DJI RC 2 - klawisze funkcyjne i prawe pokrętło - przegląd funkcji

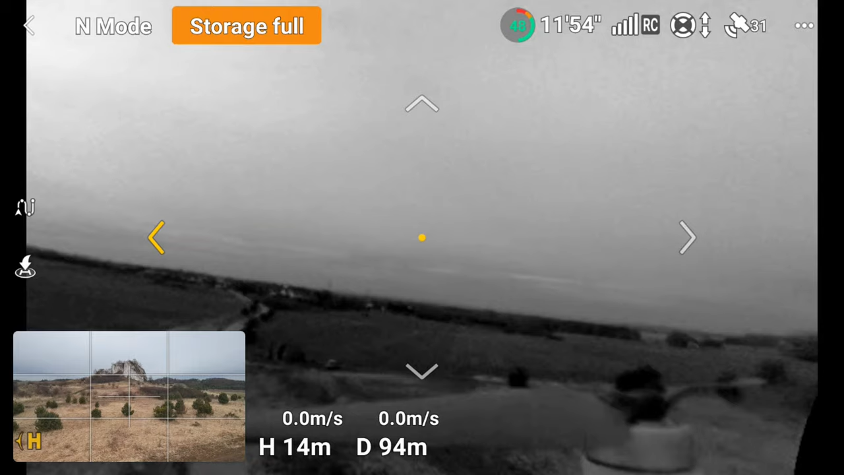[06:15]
ekran i w tym momencie to widzimy jak to wygląda w poszczególnych kamerach ciach,